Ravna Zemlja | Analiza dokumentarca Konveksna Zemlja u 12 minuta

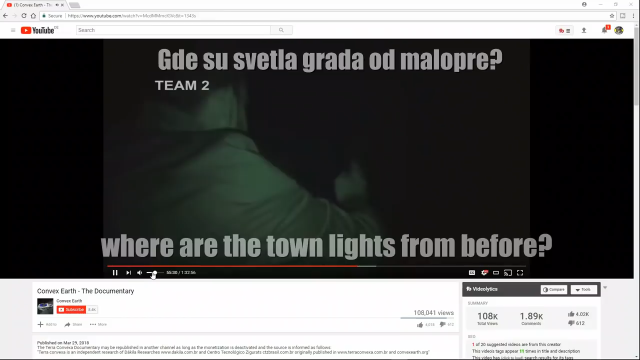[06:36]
there it appeared again go there it made it again that's it stop there more to the left stop stop there
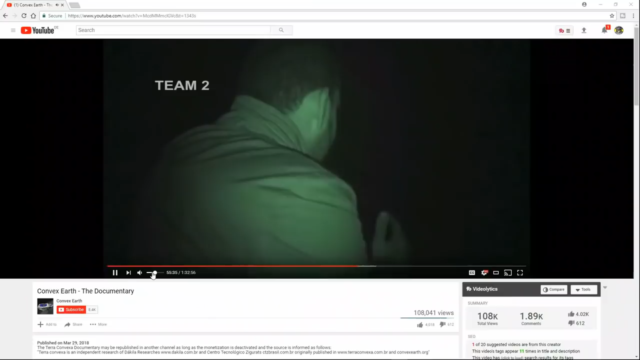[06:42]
through light here it is illuminating here it is moving there too here it is illuminating everything